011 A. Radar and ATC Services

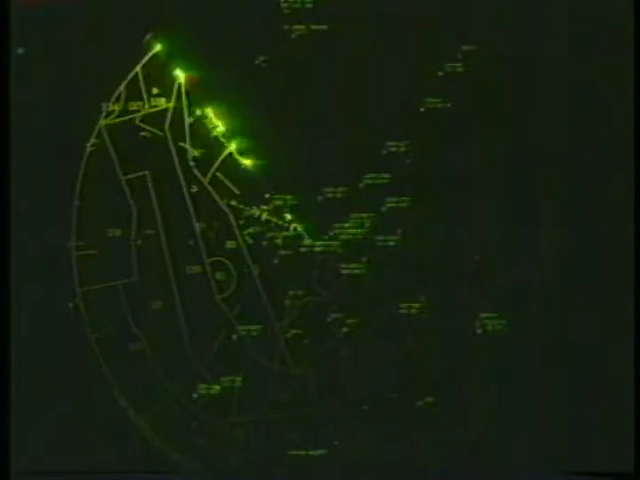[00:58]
Transponders are an integral part of the ATC radar beacon system.
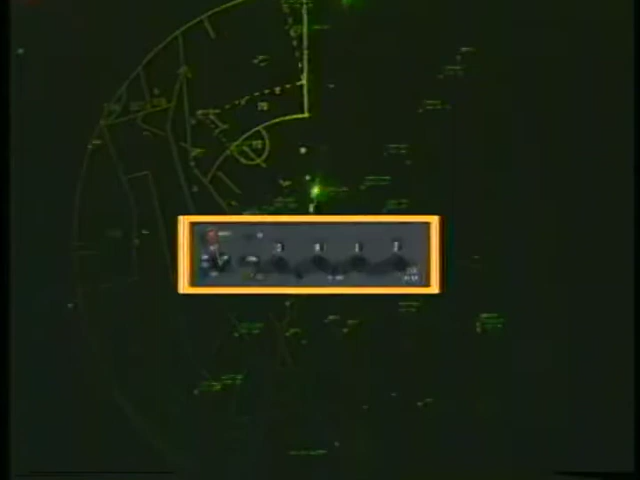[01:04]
They enhance the identification of aircraft and help controllers provide better separation.
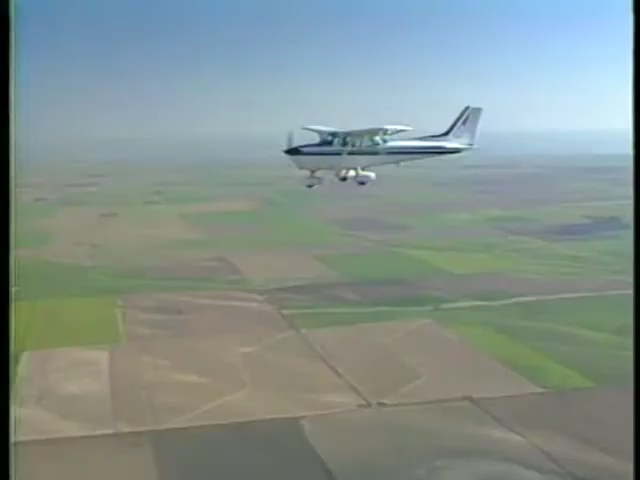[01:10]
The process begins when a radar antenna sends out a discrete interrogation signal.
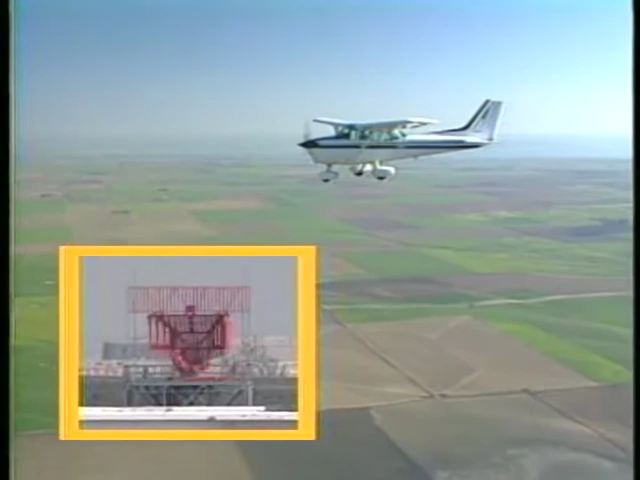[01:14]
This triggers a reply from your transponder equipment.
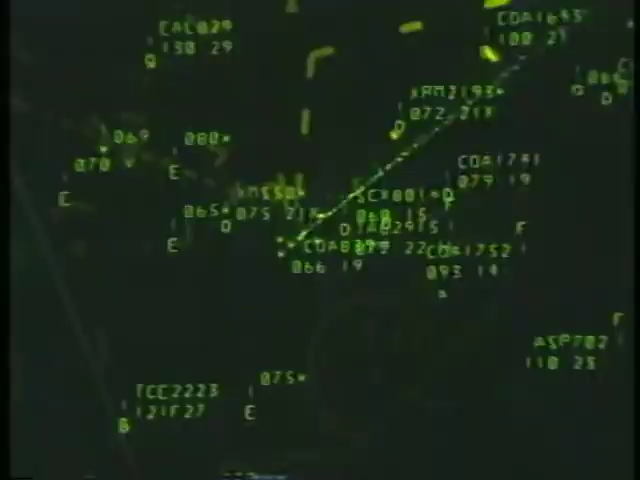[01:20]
The reply is decoded and displayed on the controller's screen as a distinctive blip. The display of information on the screen depends on what you have set on your transponder.
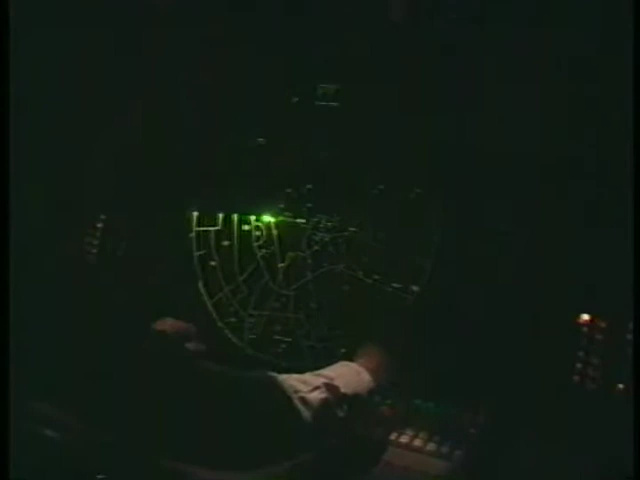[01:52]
Sometimes the controller may ask you to select standby to reduce the clutter on the radar screen.
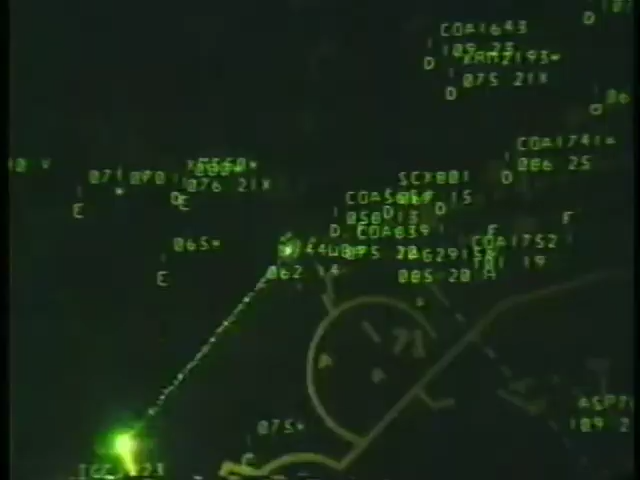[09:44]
The controller may help you spot traffic by letting you know its approximate location relative to your airplane.